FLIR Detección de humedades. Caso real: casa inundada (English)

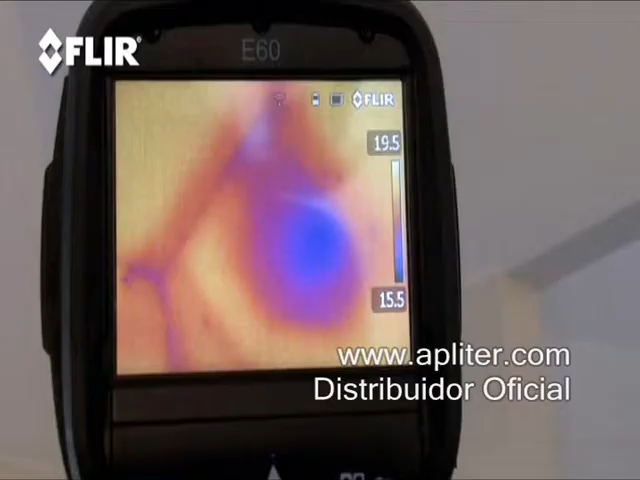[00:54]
That's why a FLIR thermal camera is a must-have tool.
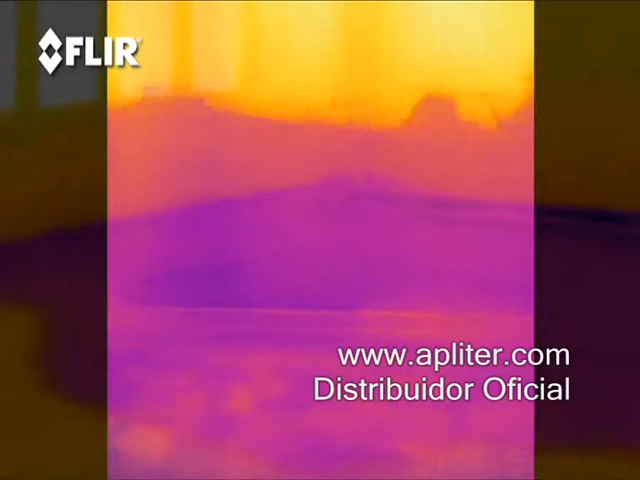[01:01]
Wet areas are typically cooler than dry ones and the camera instantly senses those small temperature differences.
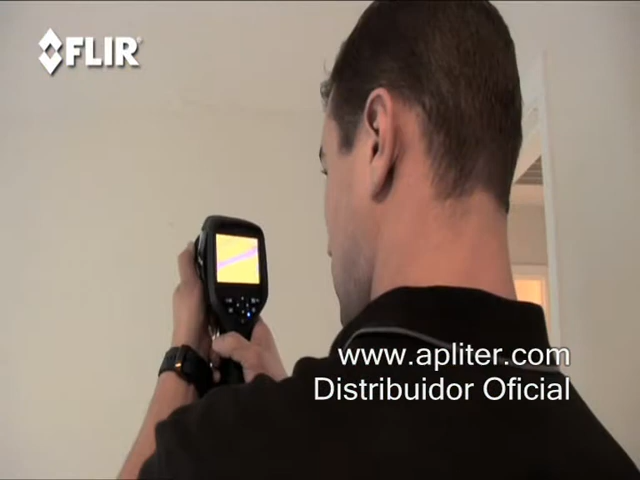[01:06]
Turning what it detects into images that show you right where the moisture is.
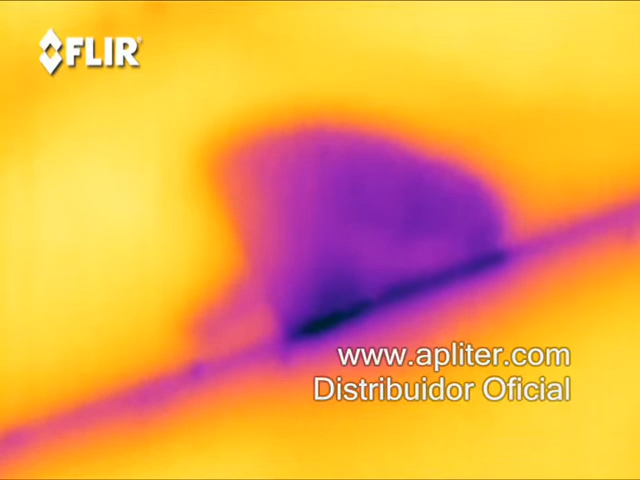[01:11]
In fact you can see those cooler and warmer spots on walls, ceilings and carpet right up to when the last bit of moisture evaporates.
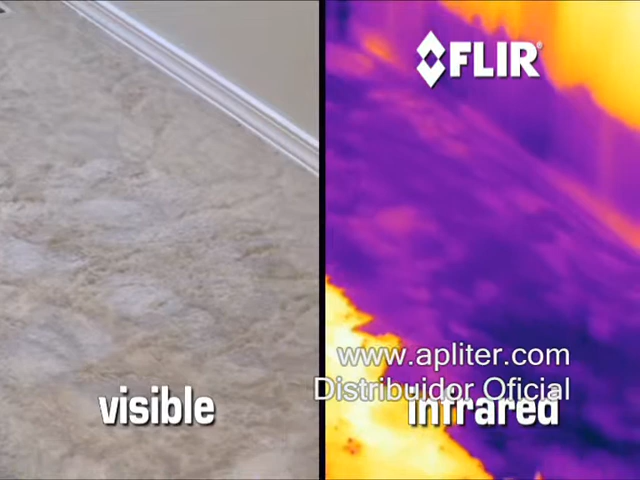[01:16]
So you can even catch areas that are barely damp.
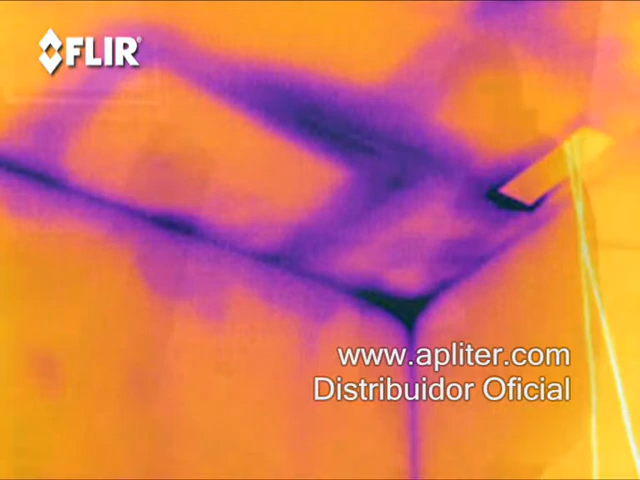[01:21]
A moisture meter is also helpful to confirm what you're dealing with.
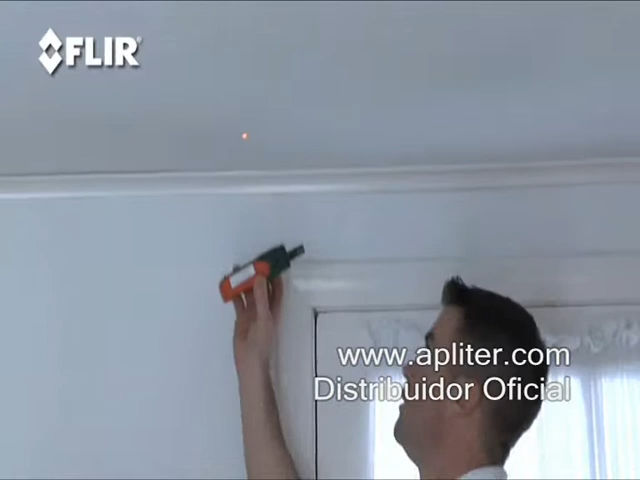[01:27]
Because sometimes, something that looks cold could just be missing insulation or drafty air infiltration.
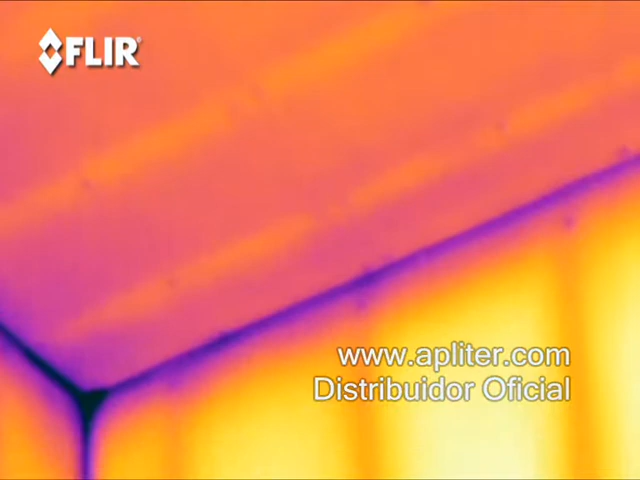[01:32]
Some of these meters like X-Tex MO 297 have a meter link function
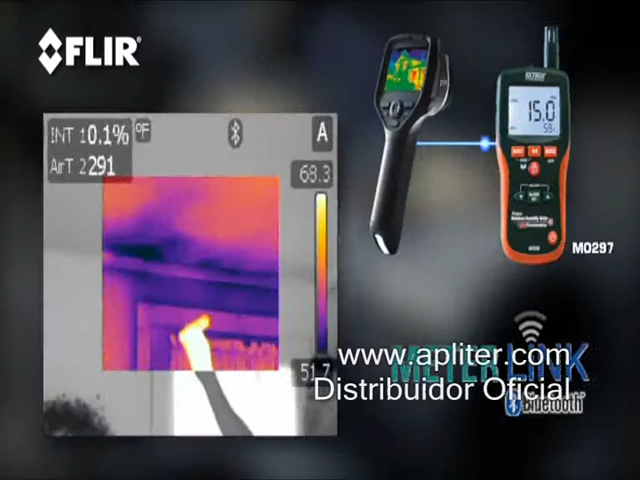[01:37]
that sends and stores humidity readings right to the FLIR camera. Nice for reports.
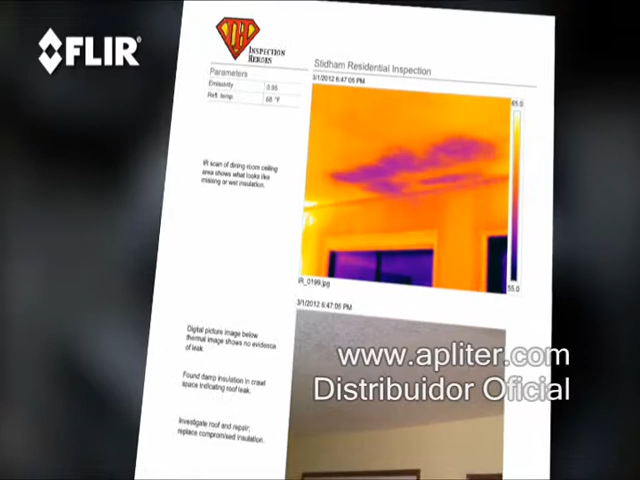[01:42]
The faster you find the wet areas, the quicker and easier it is to get the extraction process going. Before you do though,
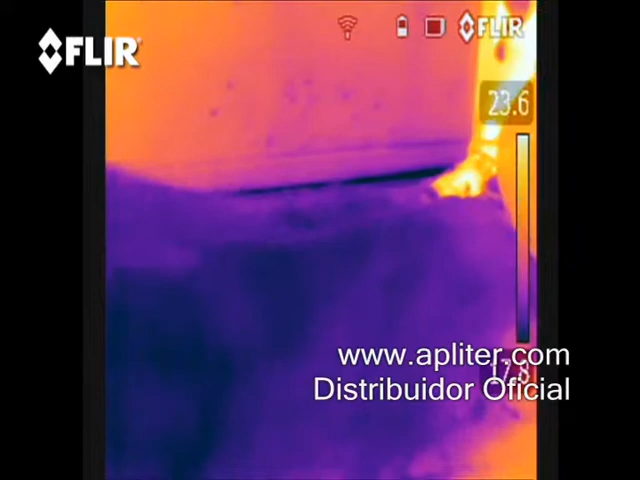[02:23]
In this time-lapse video, you can really see how well the drying process is going.
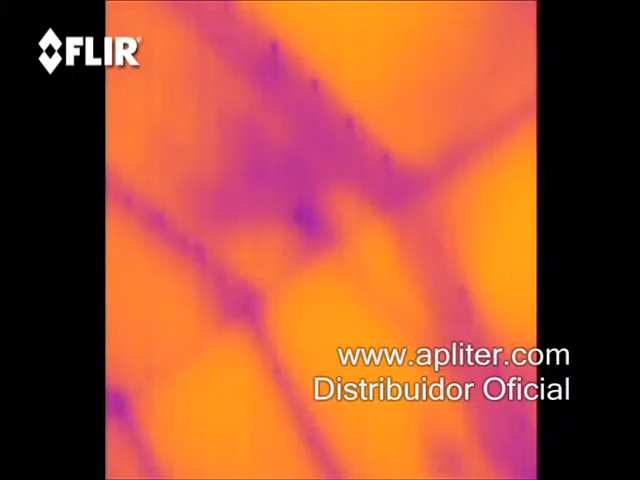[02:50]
For example, in this area, you can see the studs in the wall.
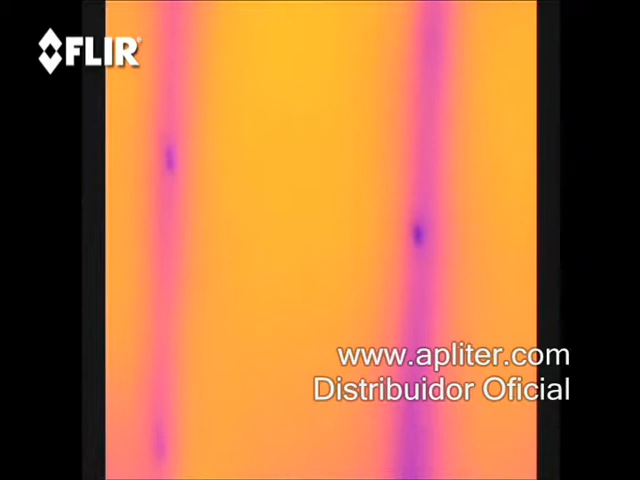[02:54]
These dark points here are actually drywall screws. This looks like some of the insulation may have sagged.
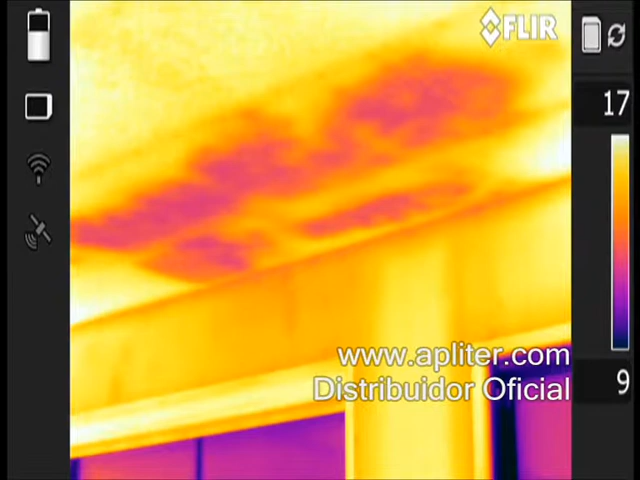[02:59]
Maybe from getting wet, or perhaps it was poorly installed from the start.
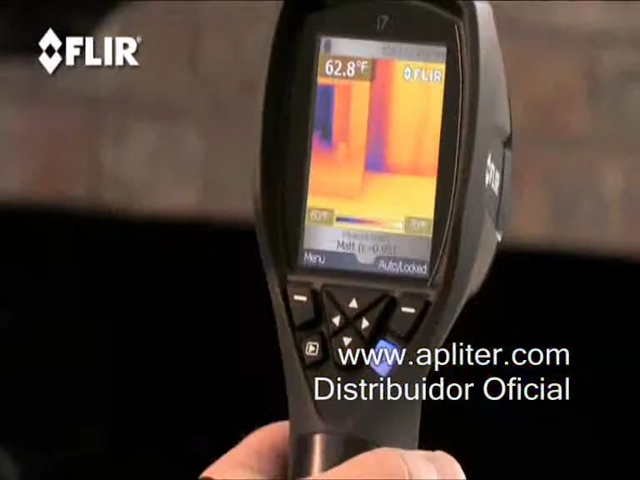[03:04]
On screen: spot 62.8°F
The insulation is completely missing here. This place could use some improvements.
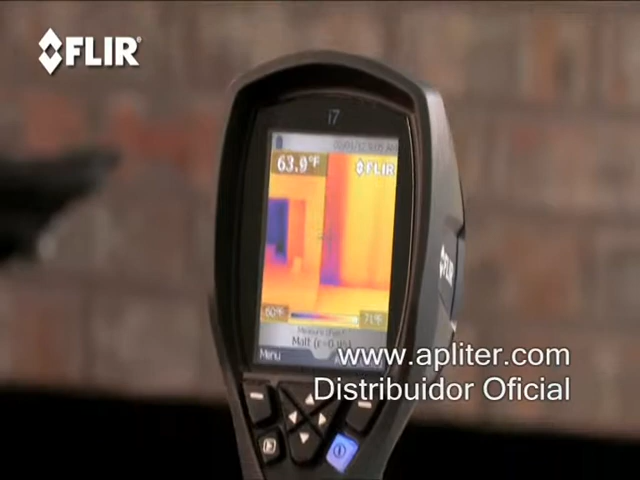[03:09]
Restoration after water damage from a storm or plumbing leak is a whole lot easier with the help of a FLIR camera, that's for sure.